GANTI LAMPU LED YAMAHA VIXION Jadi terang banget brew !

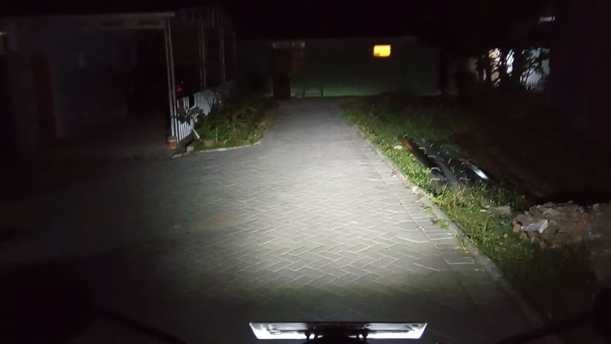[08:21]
5-7 meter dan lumayan gak bikin silau juga. Ini lampu jauhnya makin terang.
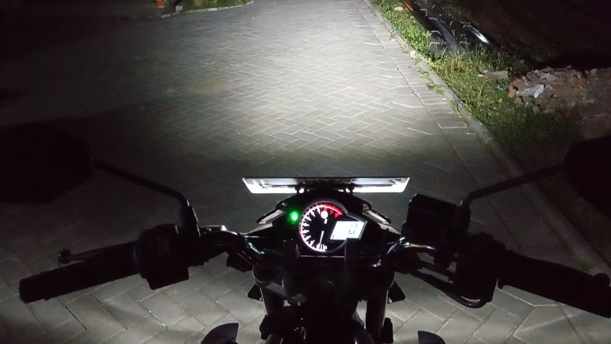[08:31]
Nah jadi seperti itu ya untuk cahayanya, cahaya lampunya teman-teman. Mungkin gitu aja video gua kali ini.